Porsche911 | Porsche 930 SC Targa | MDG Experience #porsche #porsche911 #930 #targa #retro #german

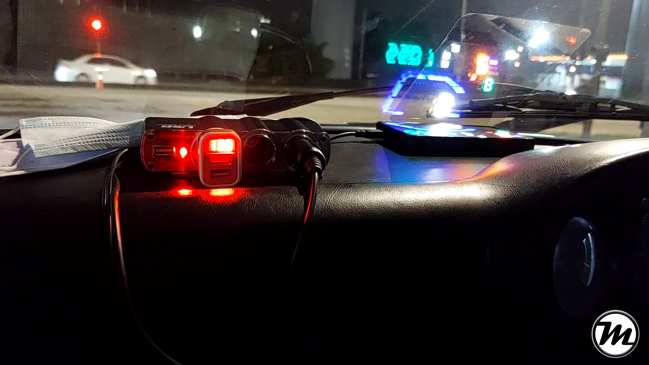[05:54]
You don't have that in this car. So it's running on 5.1 ampere at 12.9 watt. Volts, sorry. So this is my heads-up display in case I can't see this at night. So if I don't want it, I'll just unplug that. That's it.